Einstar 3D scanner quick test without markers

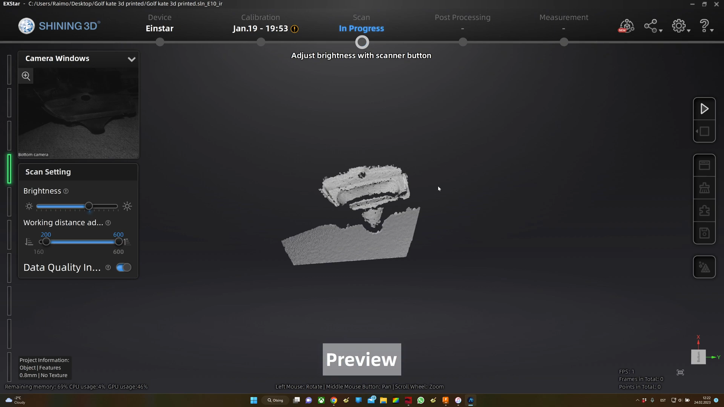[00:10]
my brake air duct plastic part so i 3d printed out
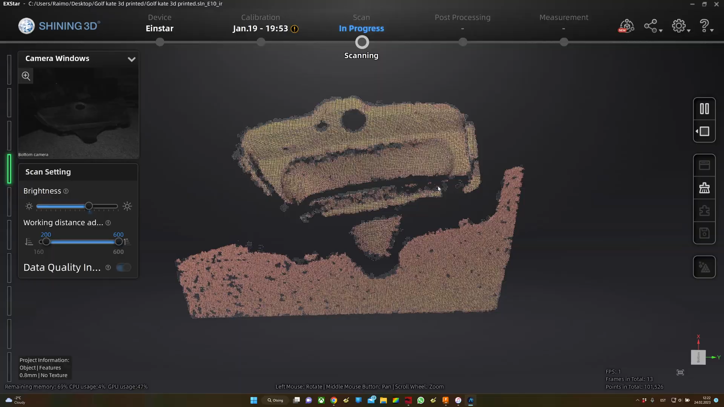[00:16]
test bubble i adjusted it and now i'm scanning it
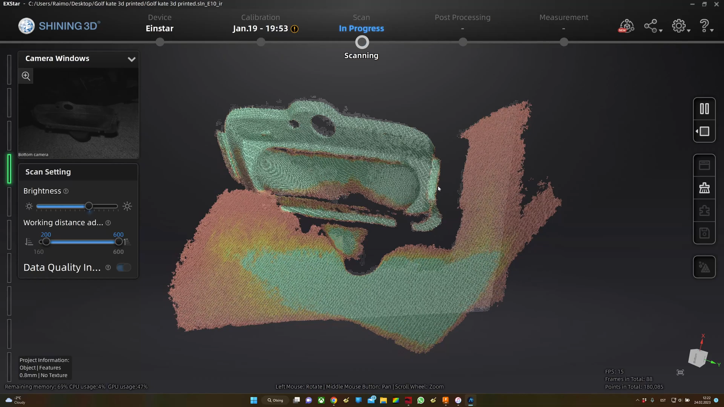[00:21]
to compare it with with the actual 3d model i'm doing scanning without the markers just to try out the scanner how it
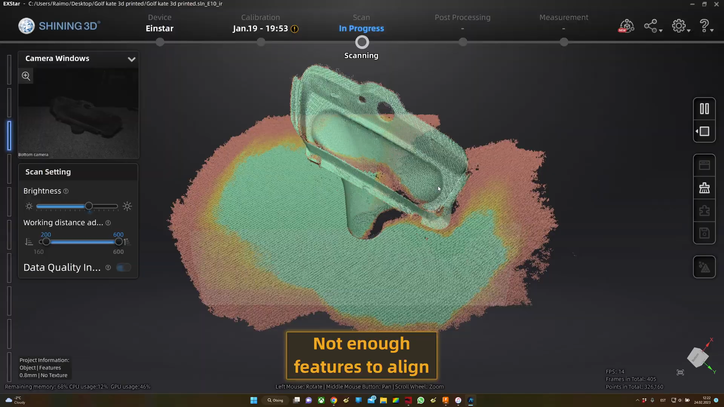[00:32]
picks up the surfaces and it's also like a good idea to to
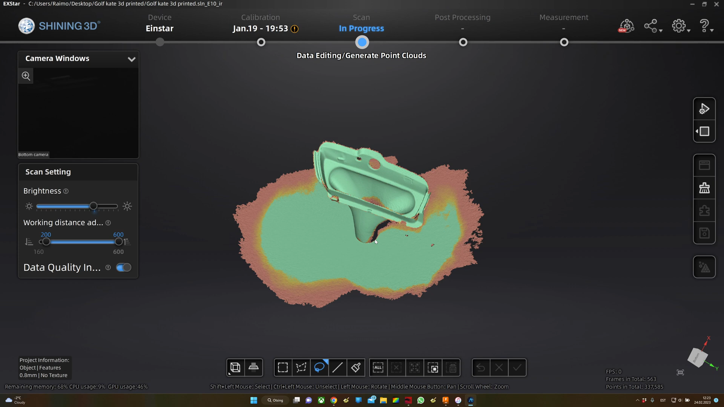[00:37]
test uh the scanner when in a different you know
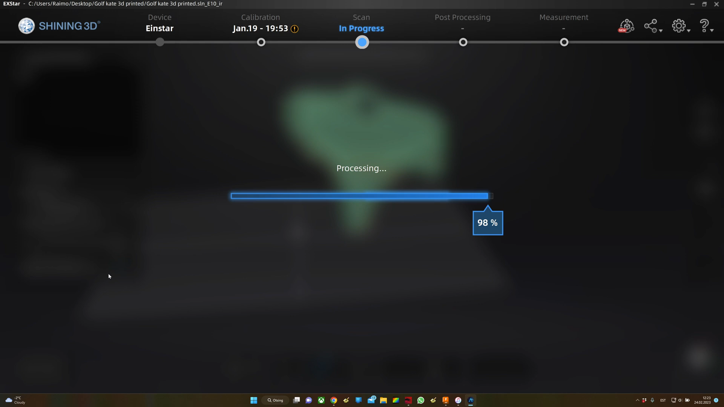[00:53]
you get to know the scanner a lot better so i made the first scan
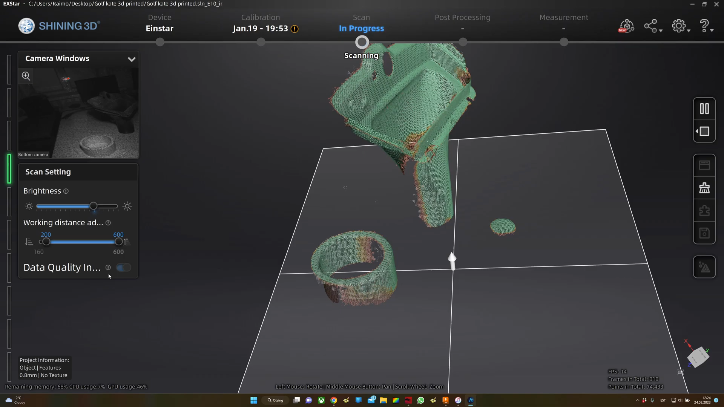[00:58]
with just the parts so now i added more um you
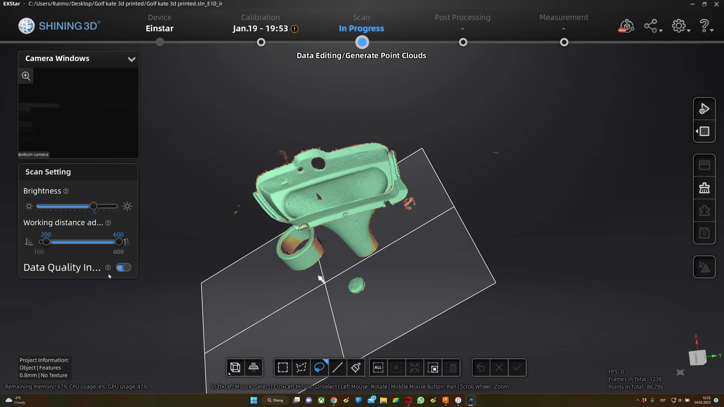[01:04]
know more parts around it to maybe possibly capture
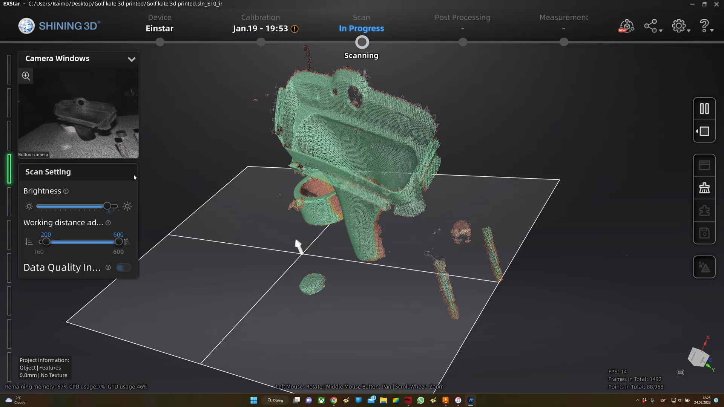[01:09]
them um deduct better but i
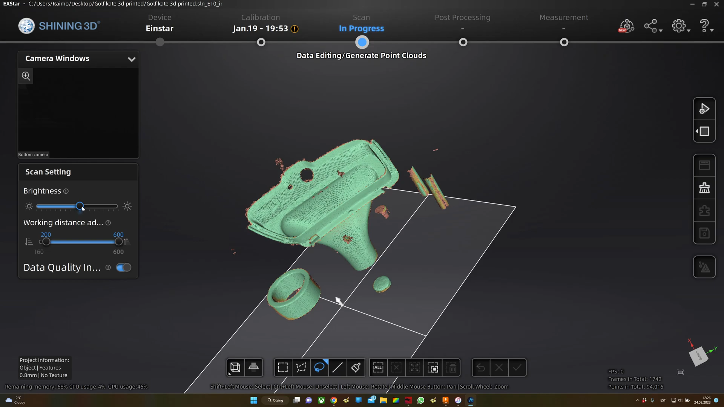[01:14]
keep adding and adding more and more parts just to just
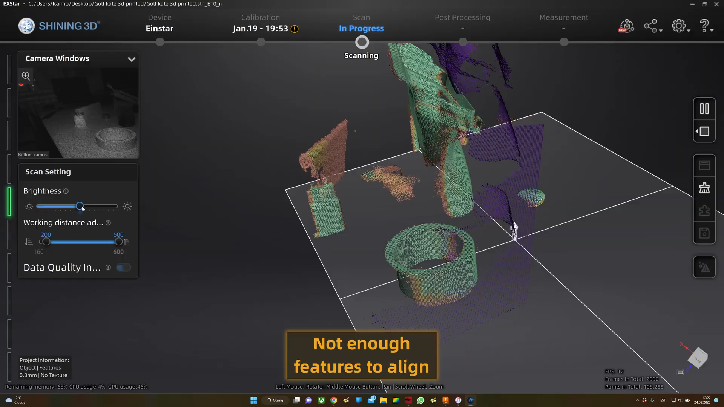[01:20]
to get more features so that scan would be more efficient
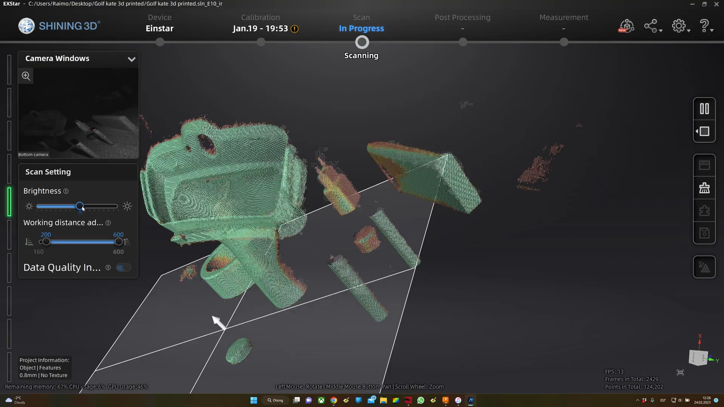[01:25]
or more better so i'm really trying to get the to the other side of the part but i
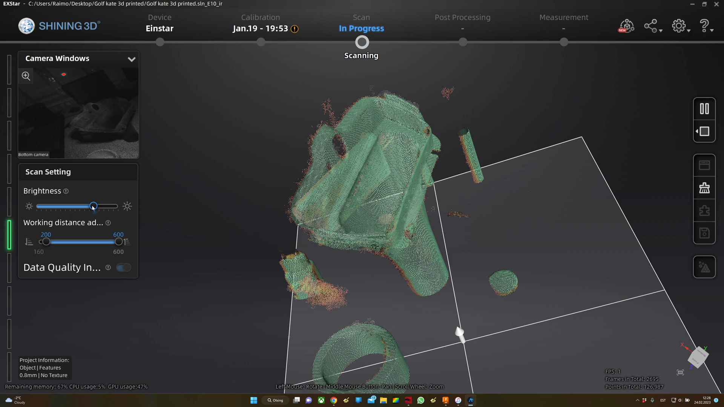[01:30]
just i just can't so in this case it's easier for me just to
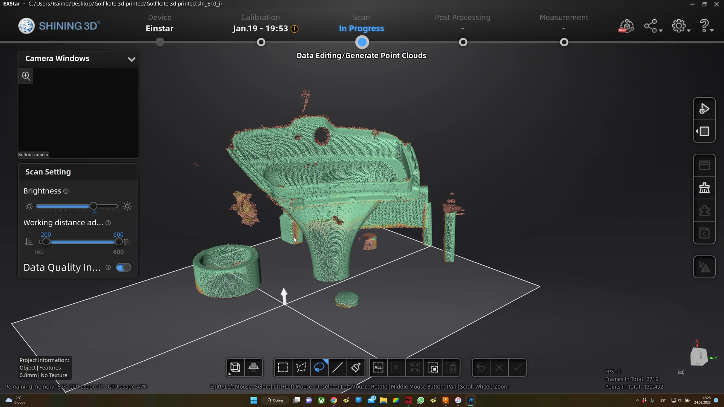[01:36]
remove all the unnecessary scanned area
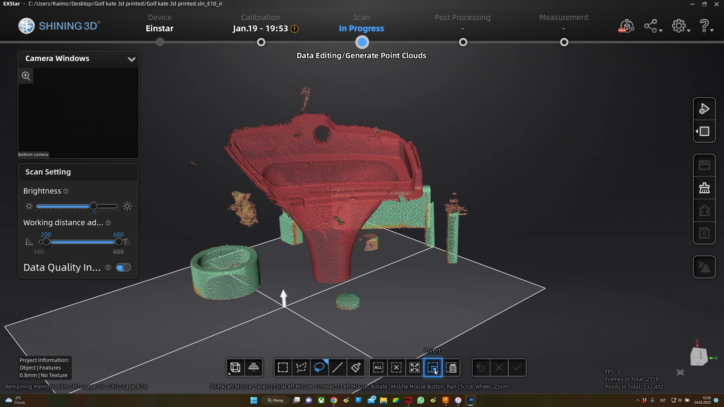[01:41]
and generate cloud points and start a new project to
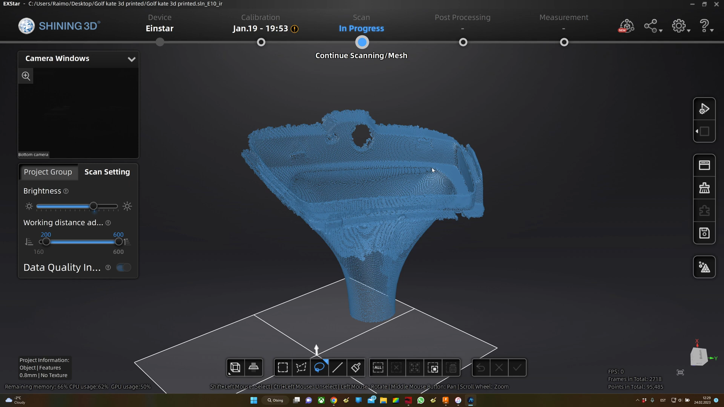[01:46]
get the other side of the part so later i can align them and
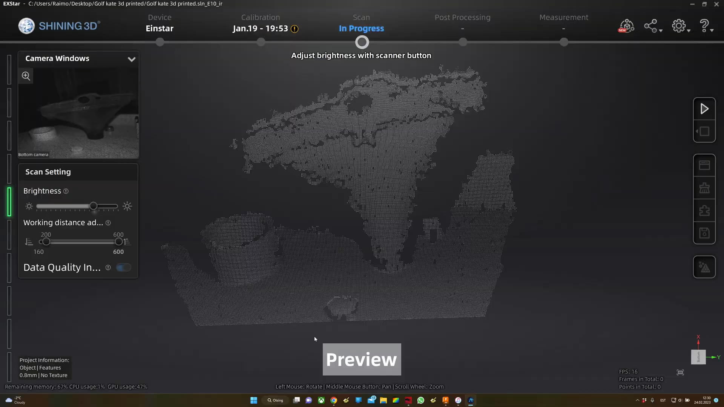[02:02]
going around the object slowly
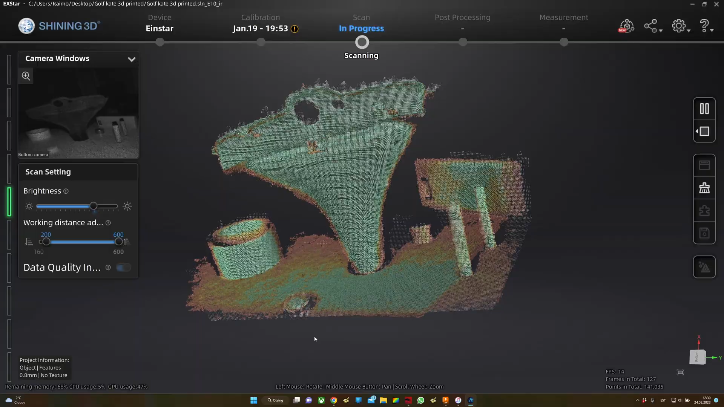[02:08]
i i keep losing uh tracking i believe it's because uh
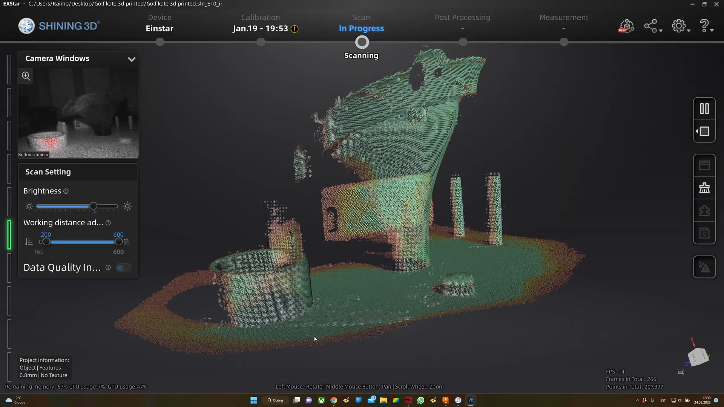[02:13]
i'm really close to the window and my window is open as you can see on the top left
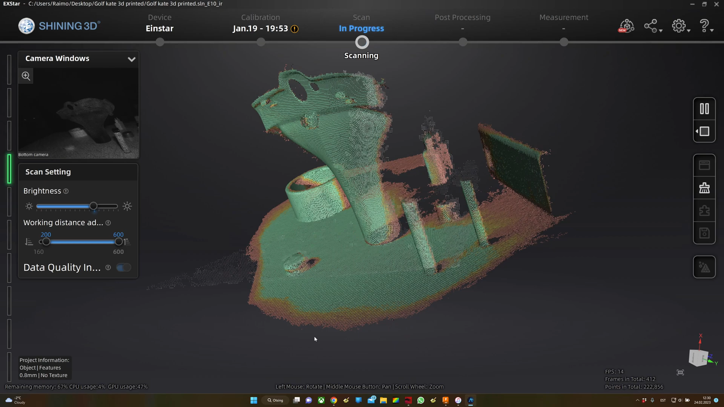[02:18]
corner of the video also it was a sunny day so maybe
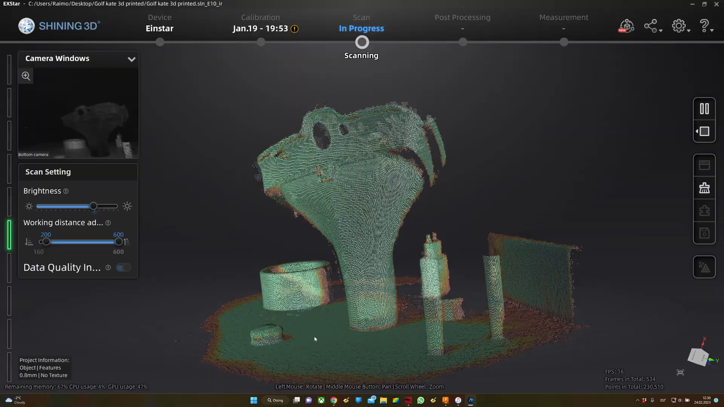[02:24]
maybe that was the issue with the with the tracking and and all that and
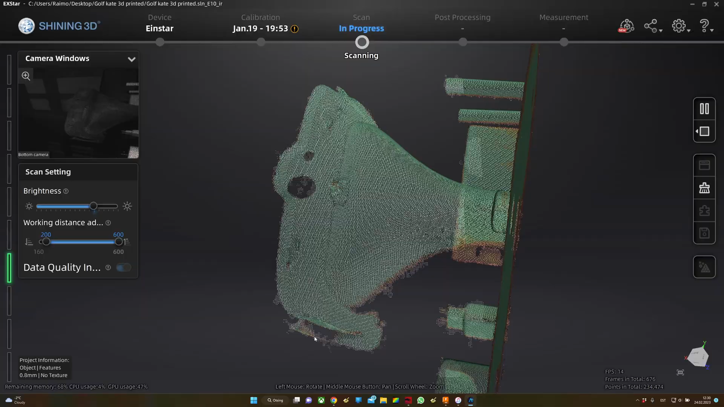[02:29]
also the part is black i did add some scanning test um to
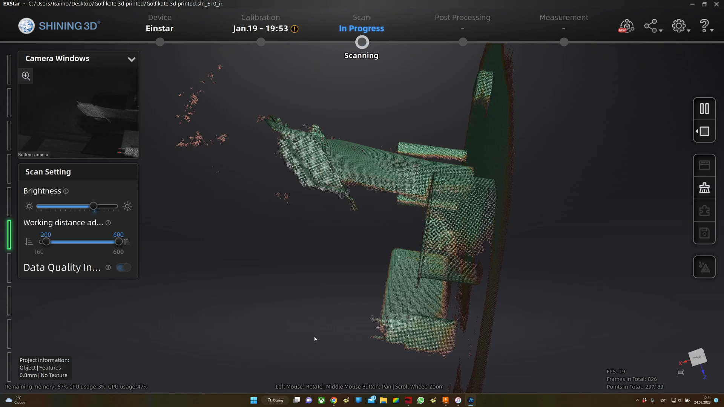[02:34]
get the surface more better but it
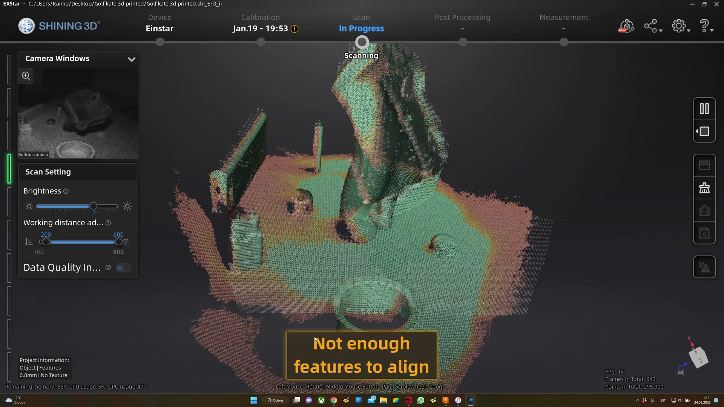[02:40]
gets a bit shaky when it's trying to keep the tracking but
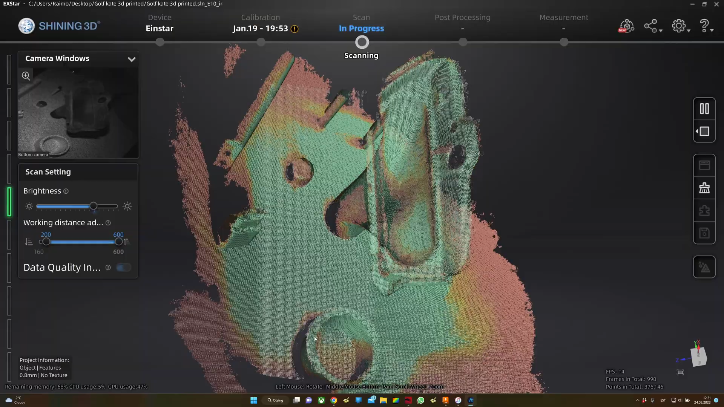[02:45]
this time i got to the other side so
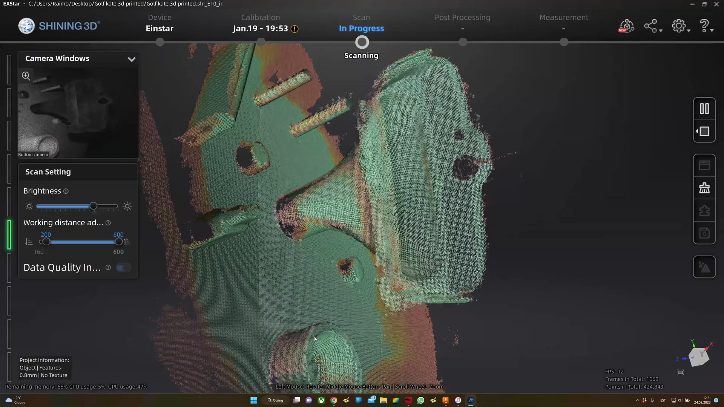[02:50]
that's good but yeah scanning without without the markers is is really difficult so
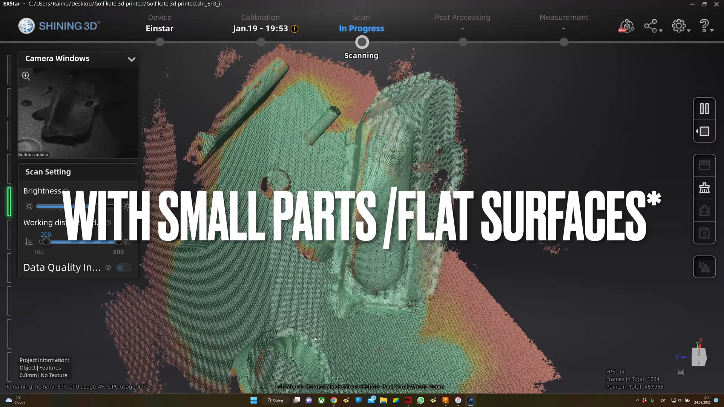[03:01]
you can also see it's picking up a lot of noise around the object
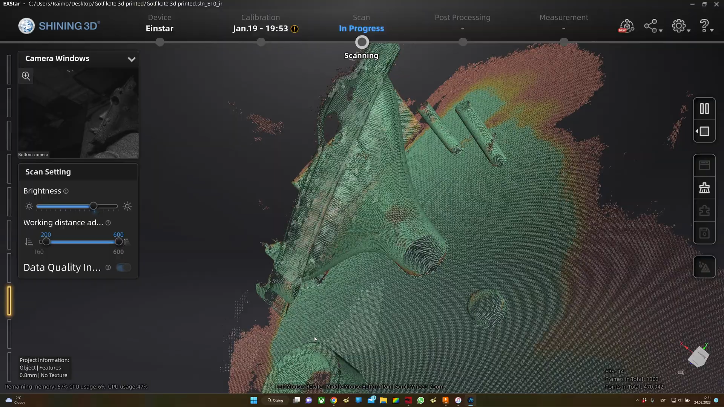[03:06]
in later in this video you can you can see why is it good idea
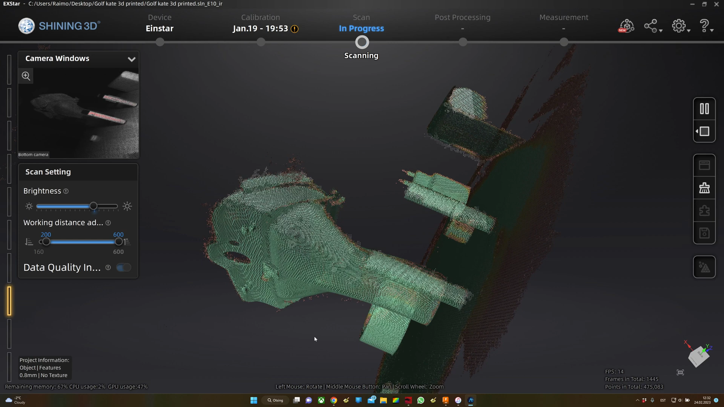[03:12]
to clean it before measuring the model
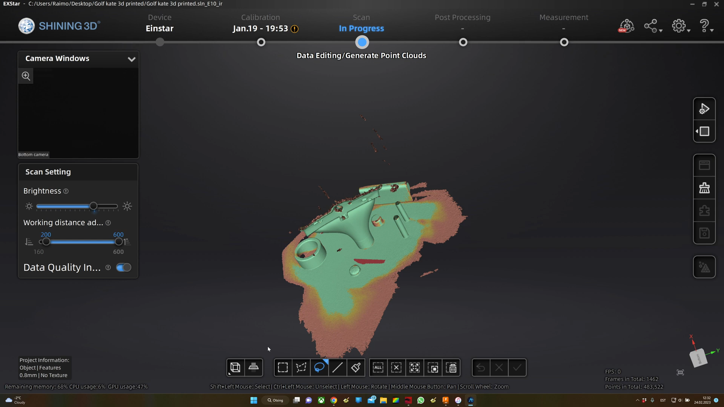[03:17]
so i got the other side so let's
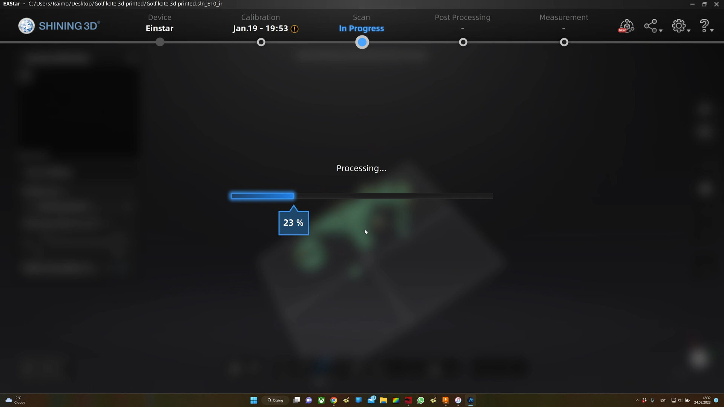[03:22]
clean the scan from from the noise and from unnecessary parts